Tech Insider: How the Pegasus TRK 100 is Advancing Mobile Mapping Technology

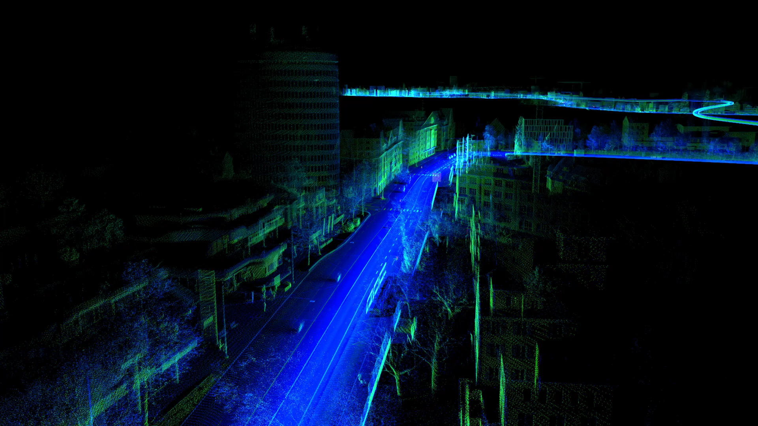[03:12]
it's taking the native precision of the LiDAR and it's improving it. So what that means is we're able to get better results out of the sensor than the sensor is capable of collecting natively, you know, on its own.